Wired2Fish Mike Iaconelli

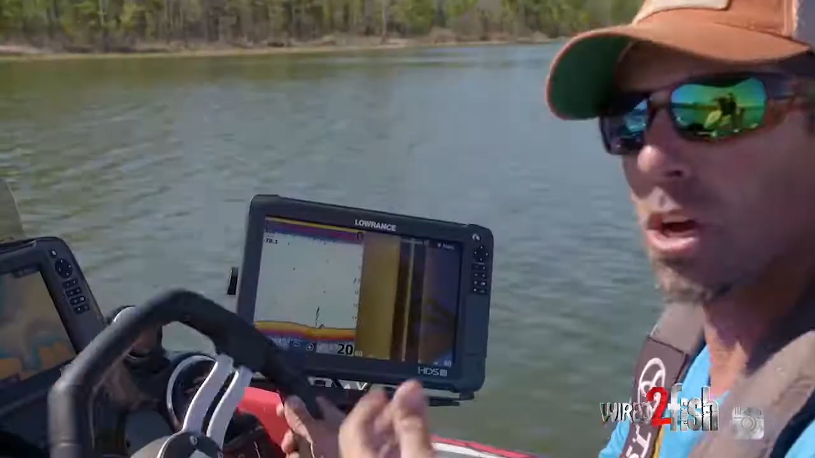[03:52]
launch on a lake that you know and side image physical pieces of cover that you can see on the bank a bridge piling docks standing timber and then compare that to what you see on 2d and structure scan now you have an image with your eyes and